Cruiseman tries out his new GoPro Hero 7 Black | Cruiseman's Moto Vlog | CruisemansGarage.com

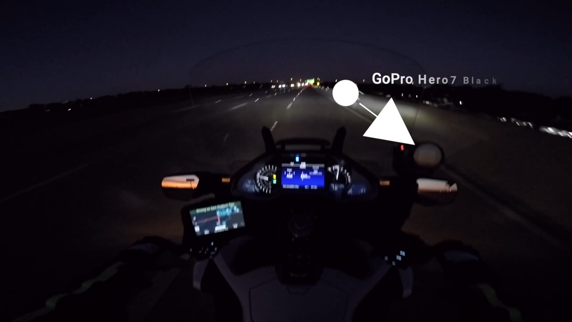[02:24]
And we're going to give that a try today. Wanted to see how it performed in low light conditions so I thought I'd give this a try. And we'll talk more about the GoPro Hero 7 Black when the light sun comes up and we get a little more light going. And I'll have a chance to update you on all the new stuff going on at Cruise Man's Garage. Well I've had my morning coffee.